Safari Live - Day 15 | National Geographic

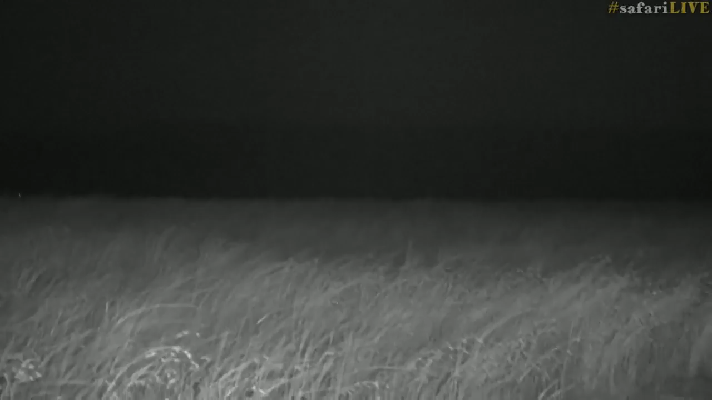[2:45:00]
let's creep a bit further forward hello hello girly just are there wildebeest also to the left of us here that i didn't see earlier in the long grass yes there are now i didn't even see those
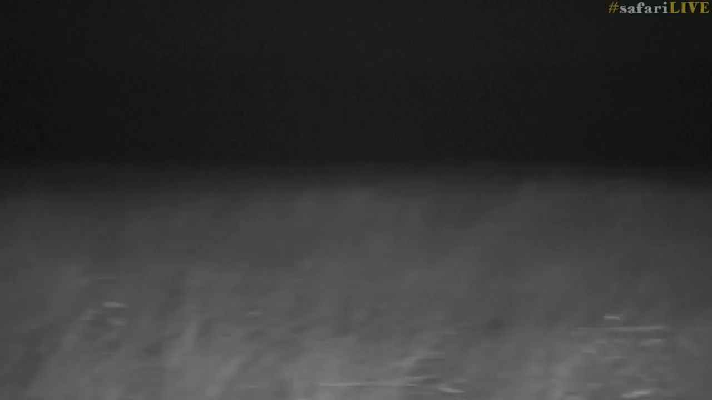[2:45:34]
they're disappearing already now they're just running around being normal wildebeest
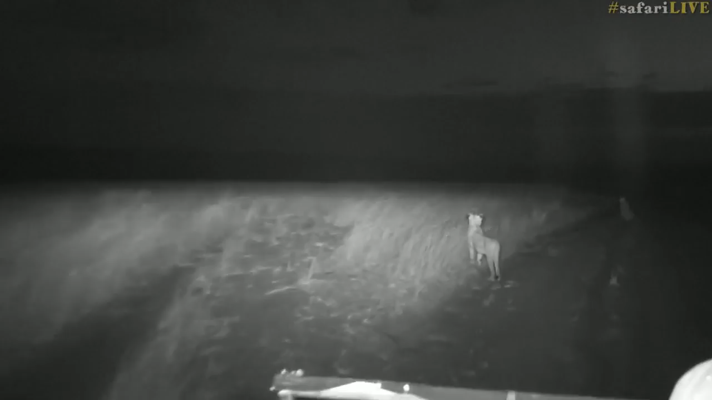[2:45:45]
brandon wants to know what is the temperature right now it's
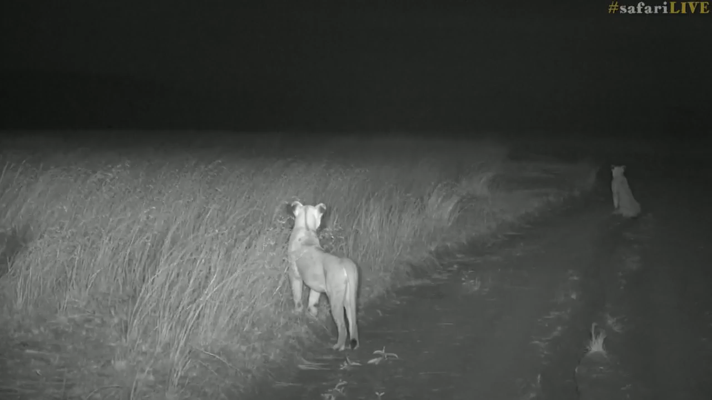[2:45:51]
quite pleasant it's a little bit chilly i'd say probably around 20 degrees celsius maybe a little bit less no but no definitely 20 22 not too cold i'm not a big fan of the cold decisions decisions voldebeest to the left of me voldebeest to the right when it
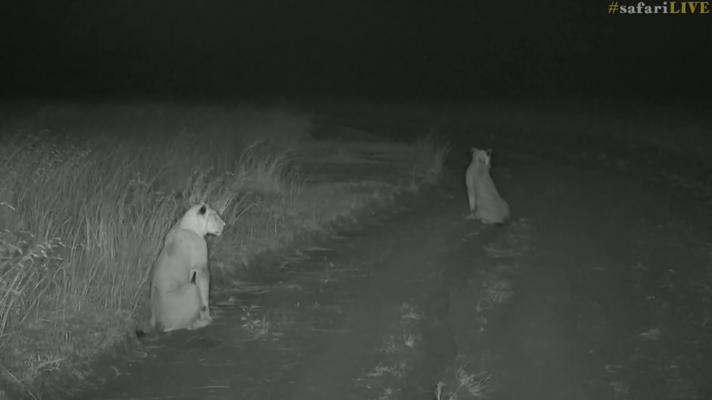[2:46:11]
is a lioness walking right past us was it the young male i can't see in the dark no it's a big girl there she goes
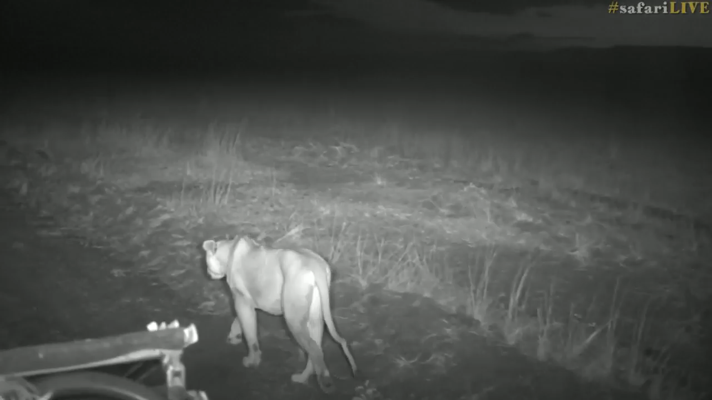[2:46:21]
another one on the left right next to us you just hear it pacing through the grass ah it's one of the young boys oh look out there further to the is that another line that's another one of the young boys there's two young boys here could they help and aid in this hunt by chasing the wildebeest onto the girls
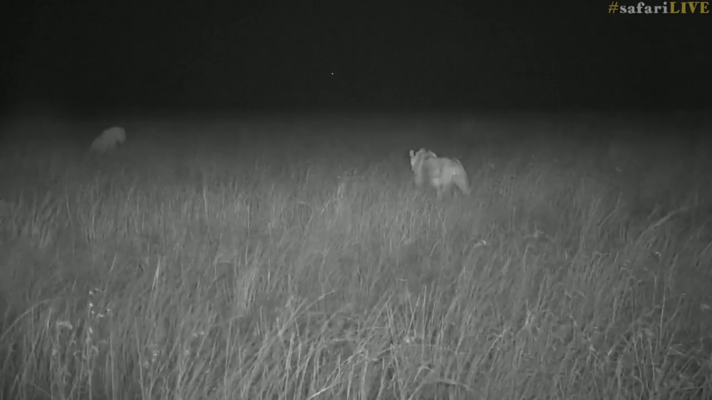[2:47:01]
no i can't just get i go from those boys to the right a little bit i just want to see how far the wildebeest are i can't really see them now could be a bit far okay we're going to move around a little bit down
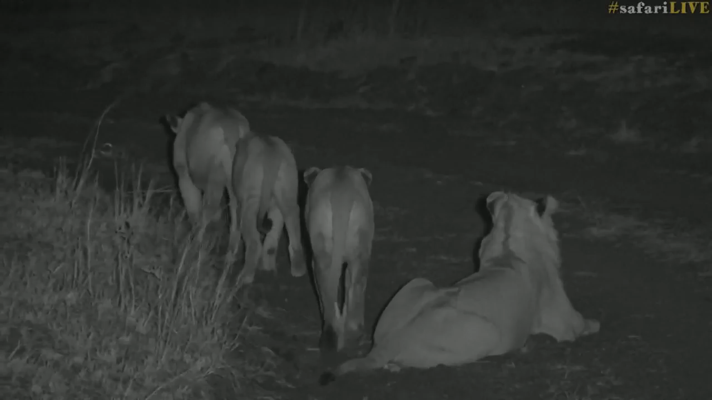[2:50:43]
oh they are indeed now they're surrounded by wildebeest but they're not showing any sign of serious intent towards the herds just yet if we look off to the right there are some wildebeest i'm not sure how far off they are i can hear them
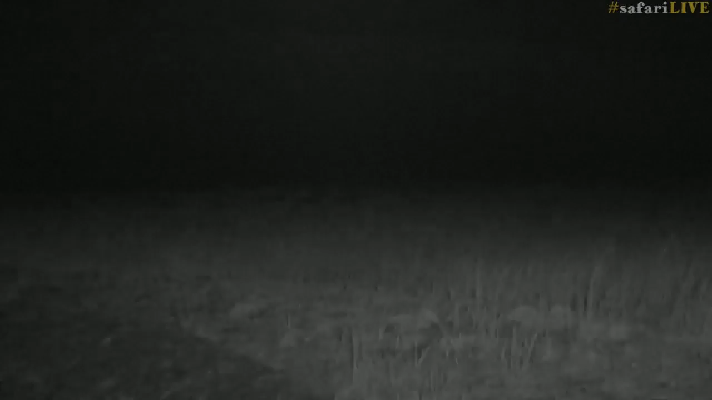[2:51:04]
there we go there the wildebeest
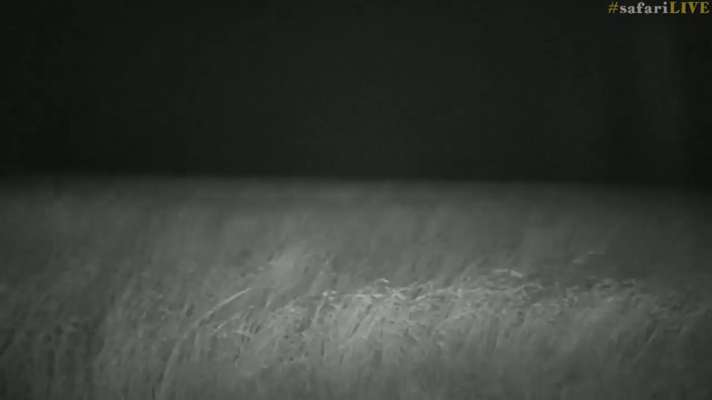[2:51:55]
and the wind has suddenly decided to blow much much harder young male lagging at the back there's another young male somewhere behind us i think that's the last one that's coming through
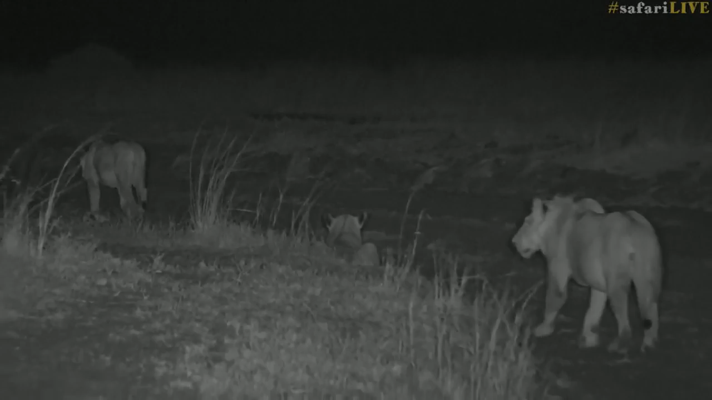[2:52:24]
unfortunately it seems i'm having a bit of a problem with my red deer and someone was asking there's the other young male they seem to i'm afraid i can't hear who the name but they seem to stick close phoenix
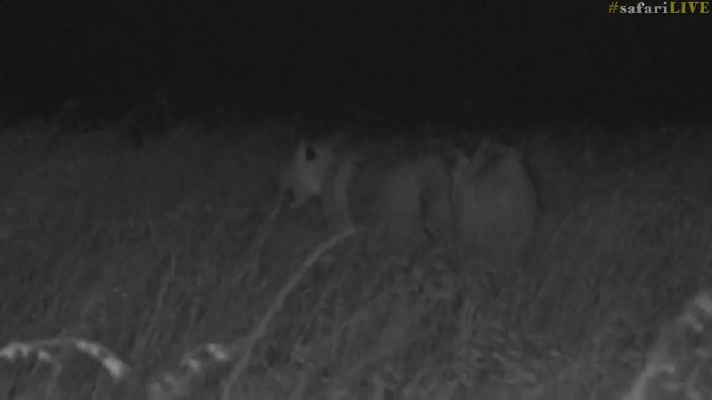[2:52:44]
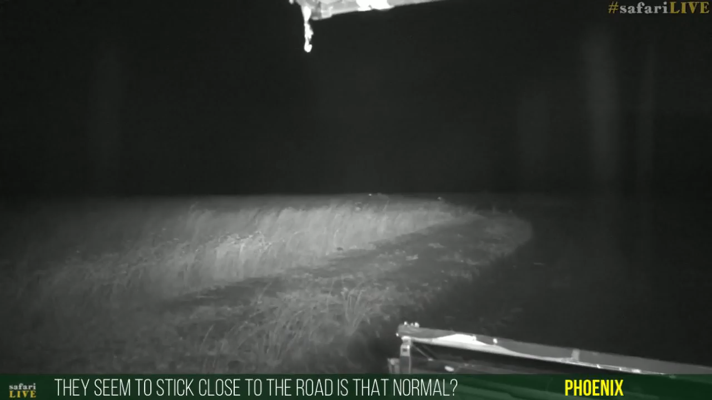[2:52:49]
phoenix oh well there goes the hunt two boys jumping on each other every wildebeest around
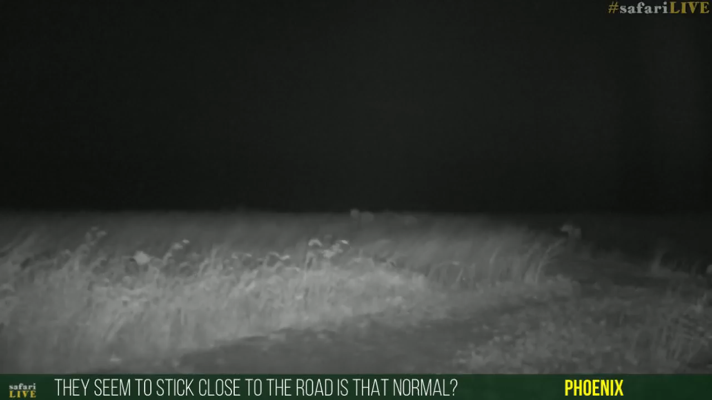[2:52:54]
has spotted them now but phoenix um they do tend to uh sometimes stick